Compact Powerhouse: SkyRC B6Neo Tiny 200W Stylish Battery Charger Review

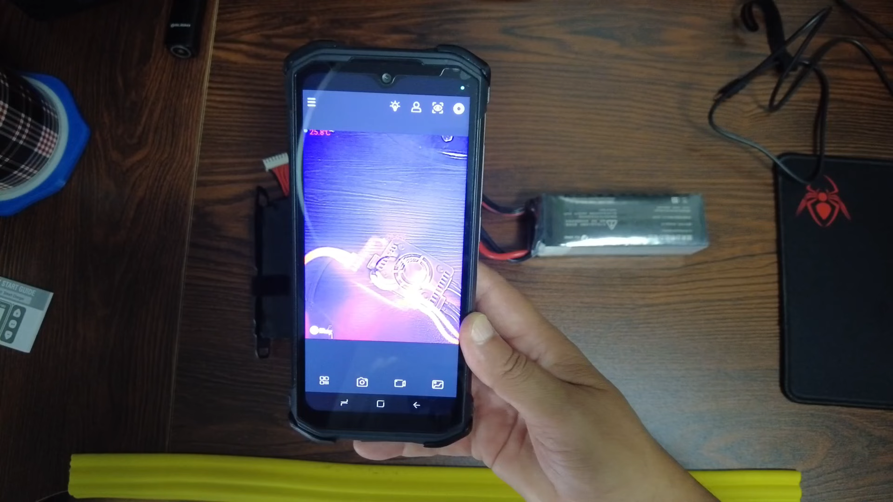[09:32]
well it's pretty quiet i would say it's really pretty quiet all right now that the charger is charging at 10
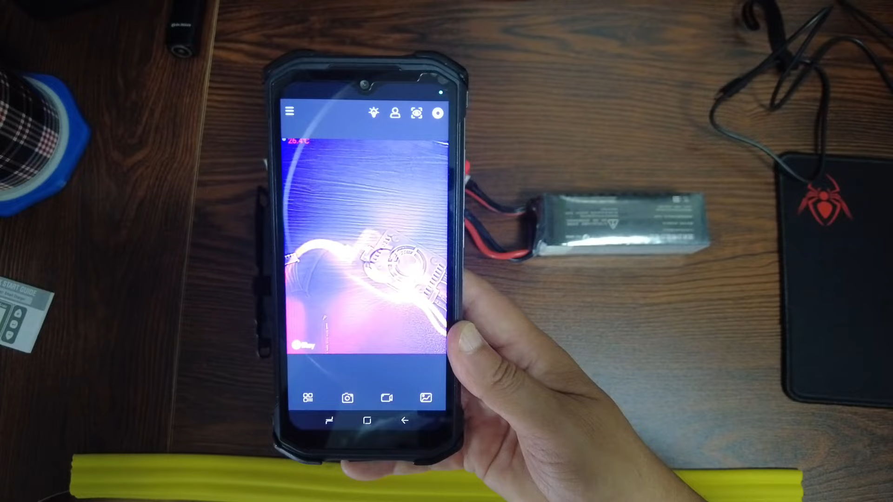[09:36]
amps you can see the temperature from my
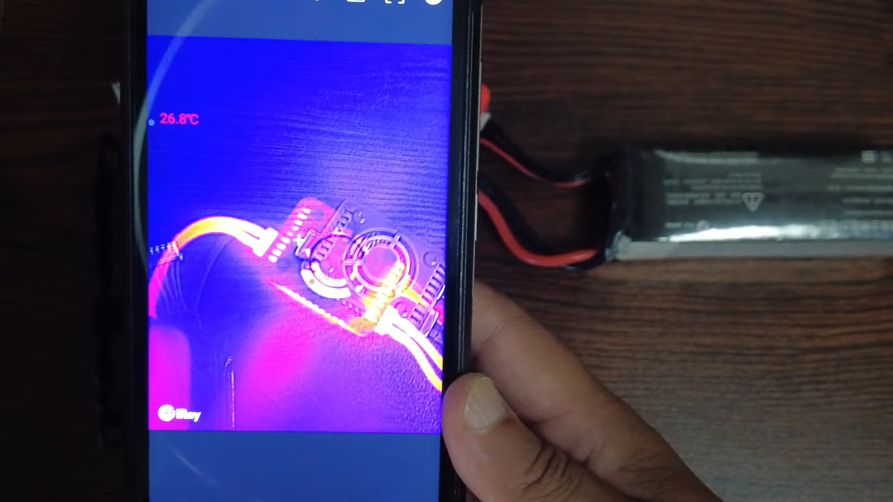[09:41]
On screen: spot 26.8°C
thermal camera this is an flir camera in my duji
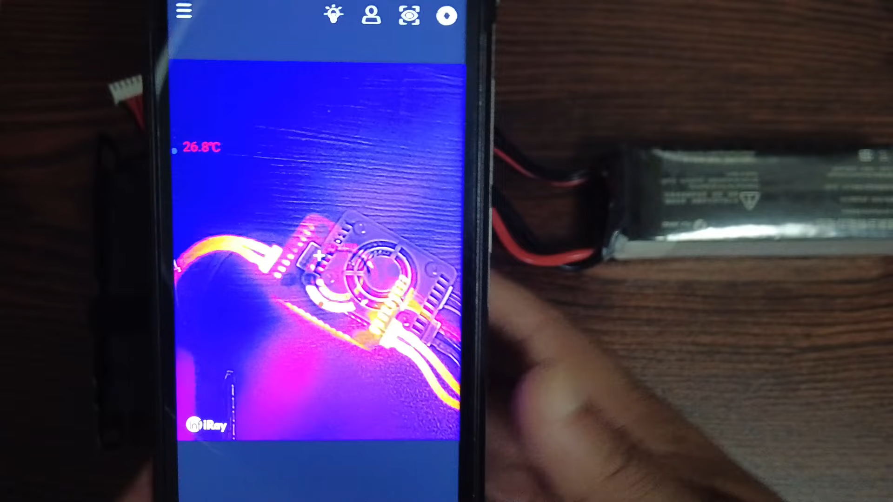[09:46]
cell phone and you can see that at the moment the
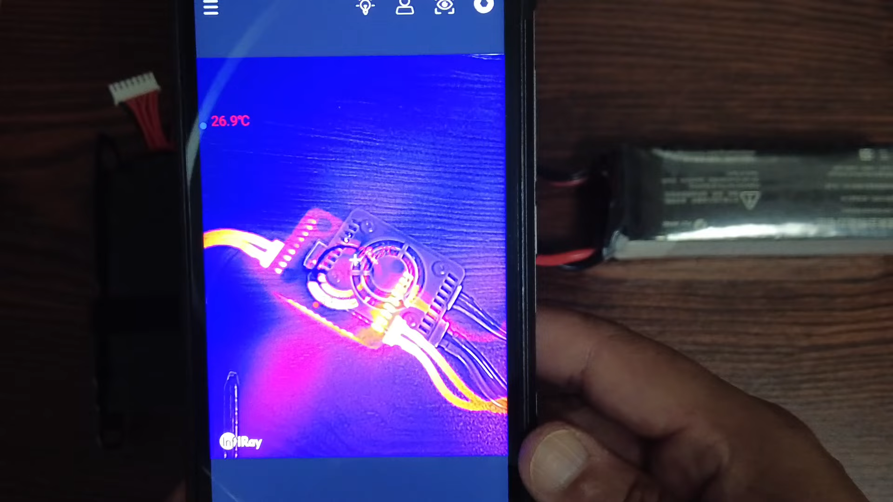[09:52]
heat is only at the other side at the fan side i'm not seeing any
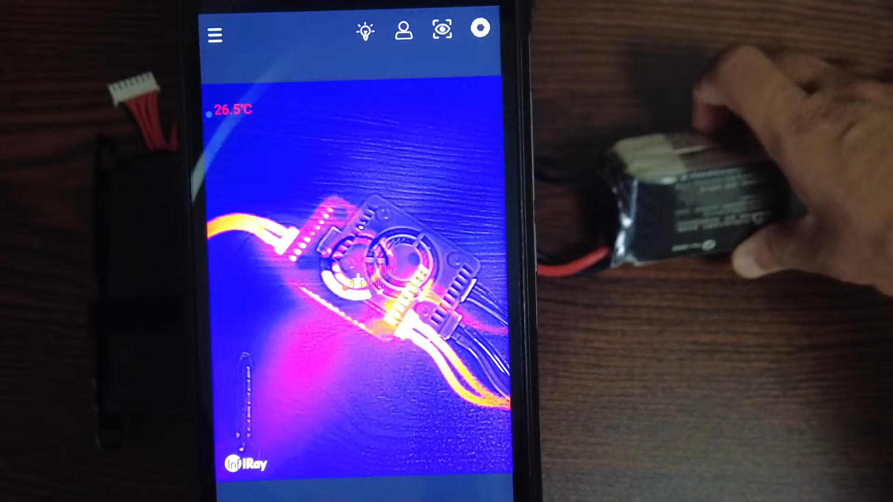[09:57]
On screen: spot 26.5°C
heat maximum i see 43 degrees okay and the
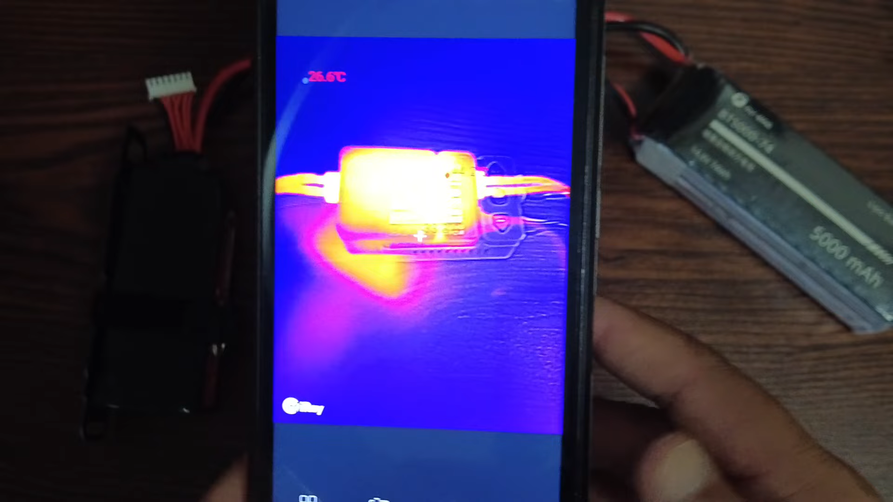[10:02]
powerhouse here as you can see now you see that
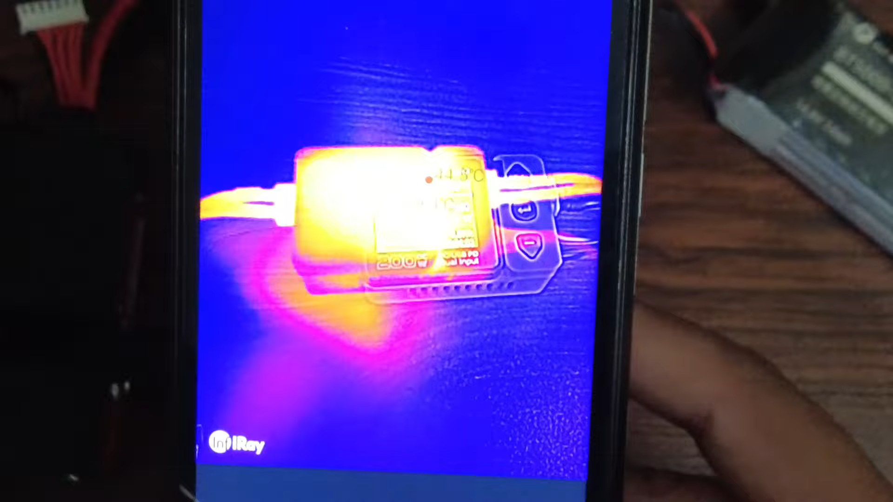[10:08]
red area okay i hope camera can focus right here
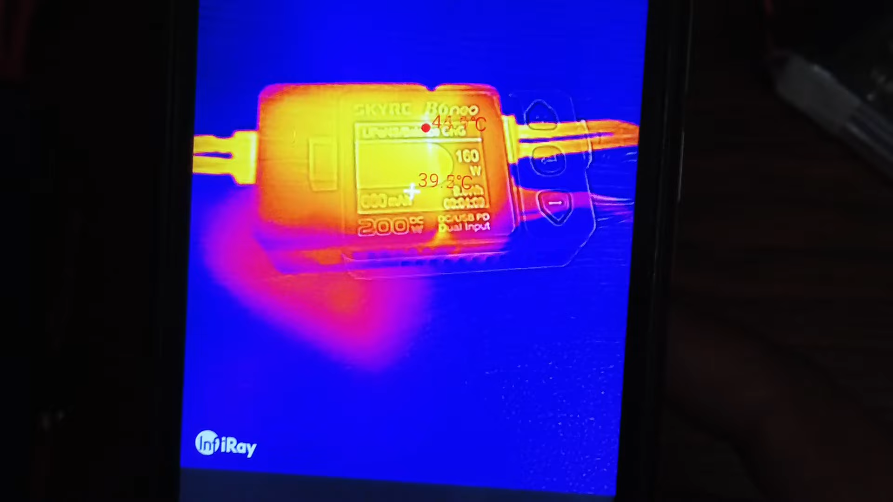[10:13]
i see maximum 44 45 degrees not more
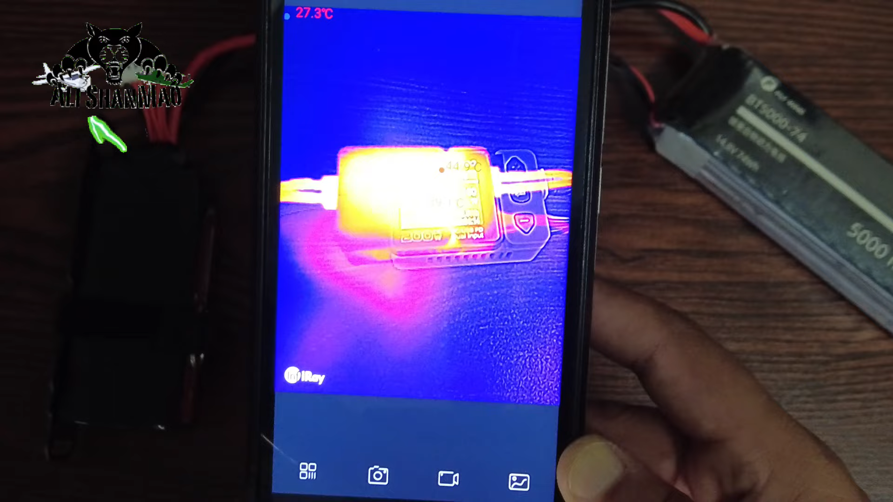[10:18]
than that maximum 44 45 degrees okay the connector at the right side is 38 degrees maximum and connector at the left side is 41 degrees 41 point something degrees maximum so charger is actually staying at a very nice cool levels it's not
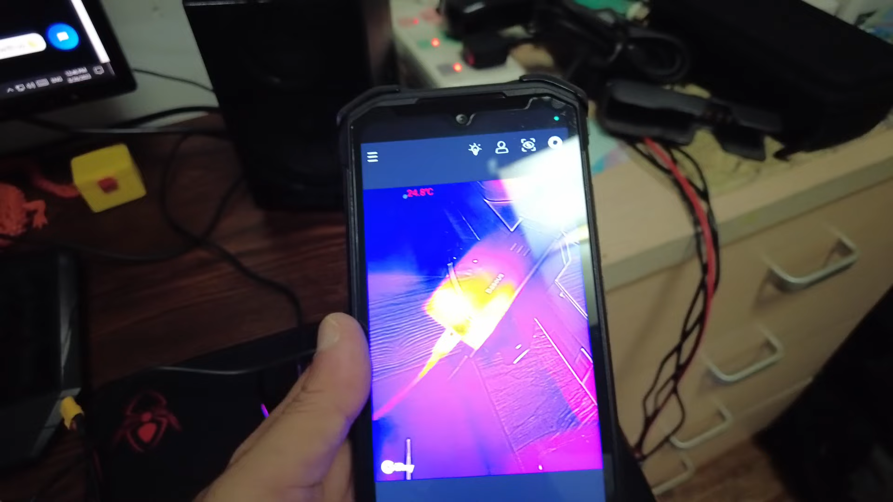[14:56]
so i have 33 degrees on the
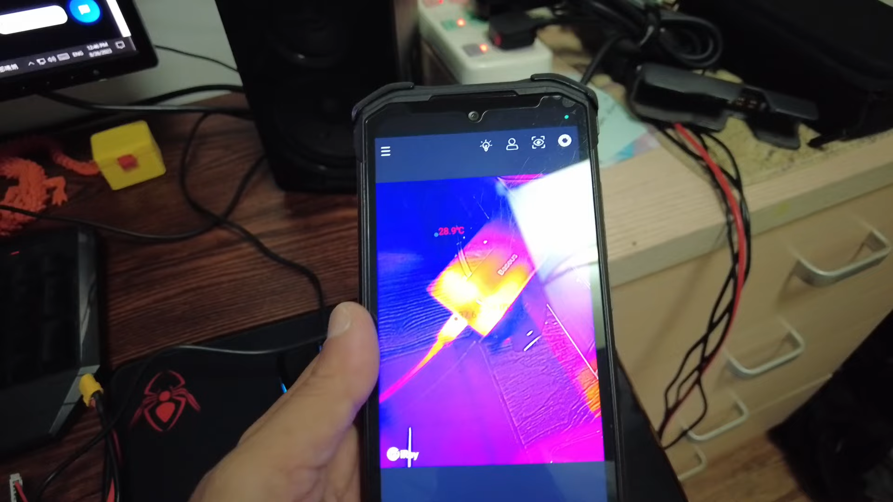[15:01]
basios okay and
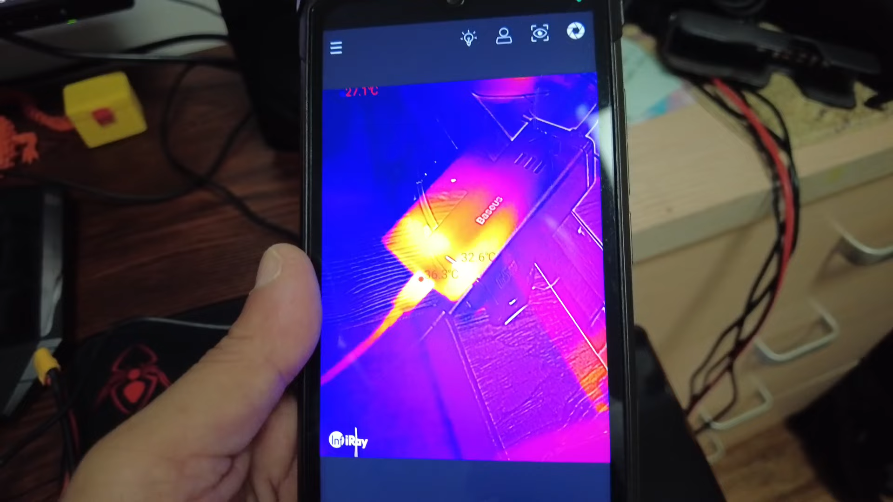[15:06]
36 degrees on the cable all
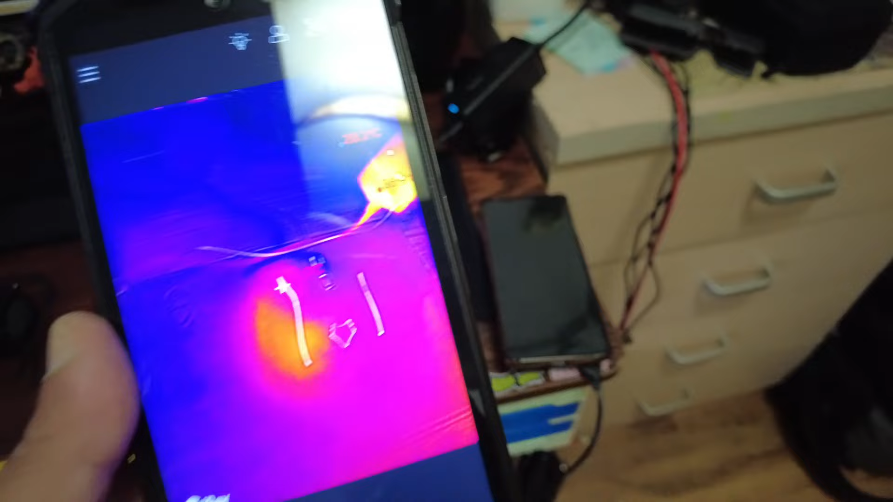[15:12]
right and then we have batteries getting warm
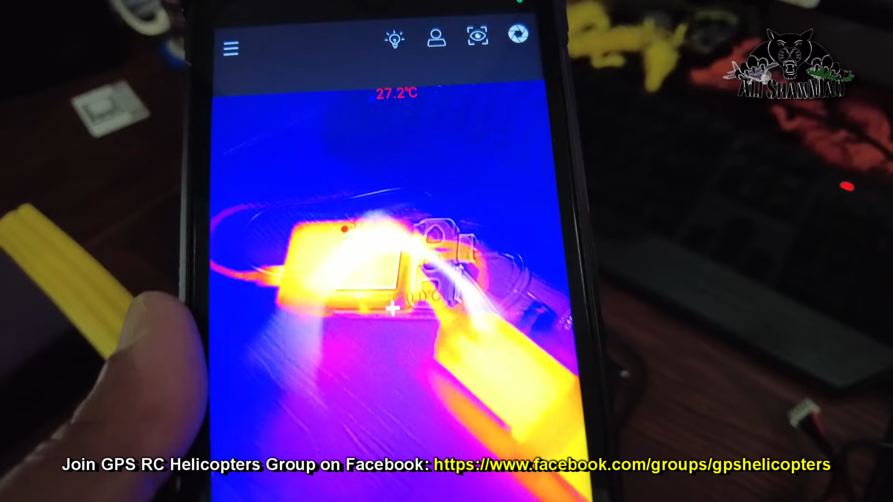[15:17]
On screen: spot 27.2°C
and charger is at a very
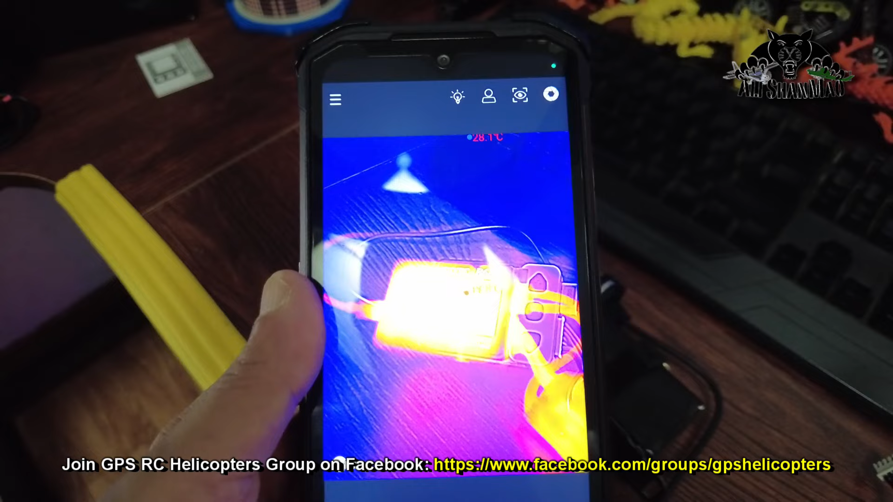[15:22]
nice temperature what my worry actual worry was that
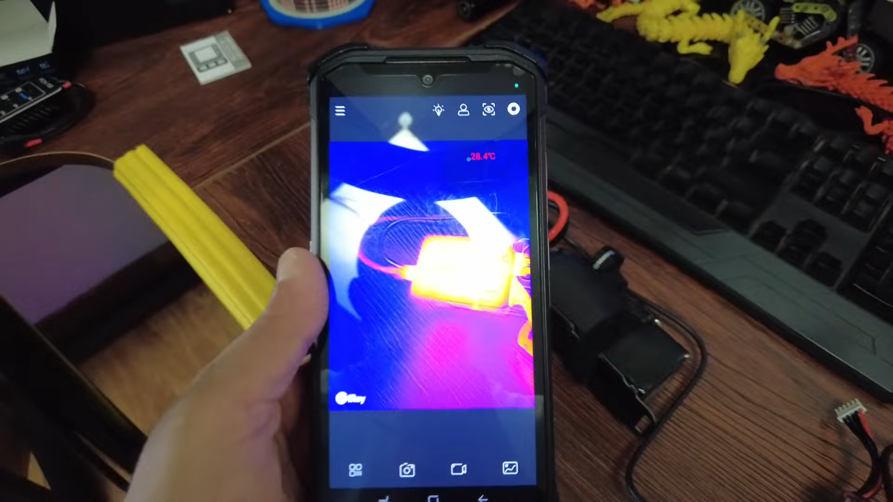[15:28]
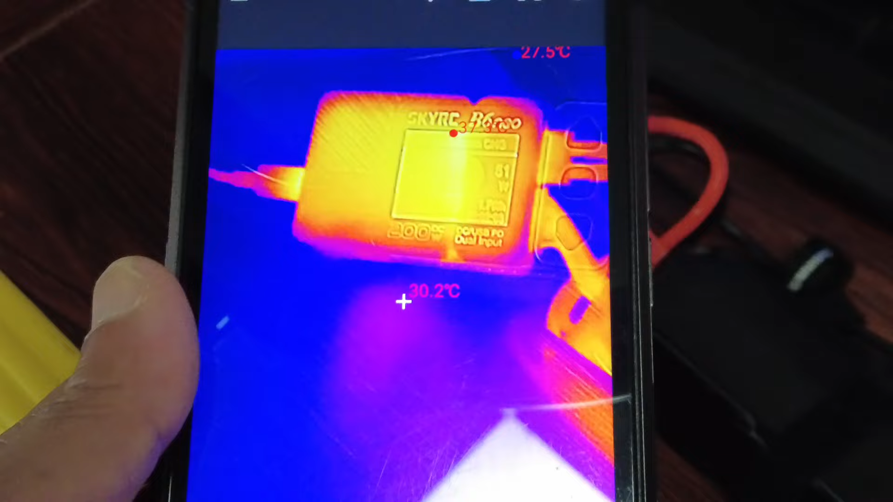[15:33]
On screen: spot 30.2°C
the cables will be very very hot okay but
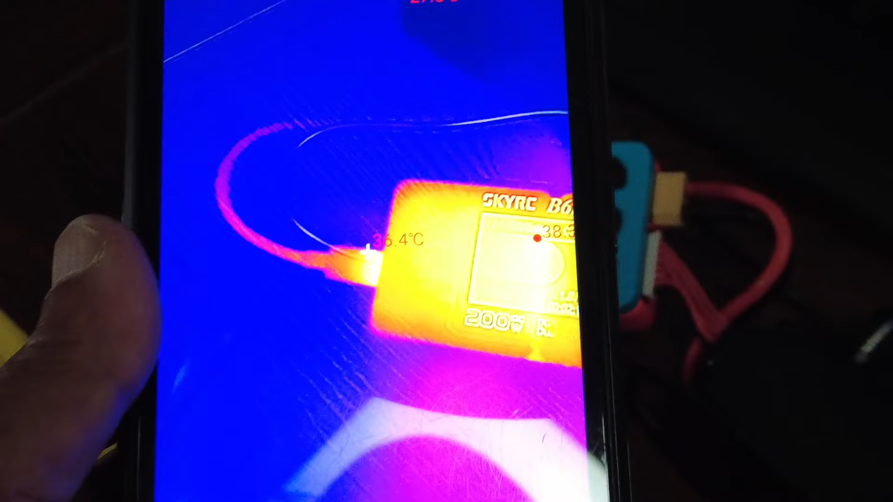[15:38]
as i can see cables are not hot they are at normal operating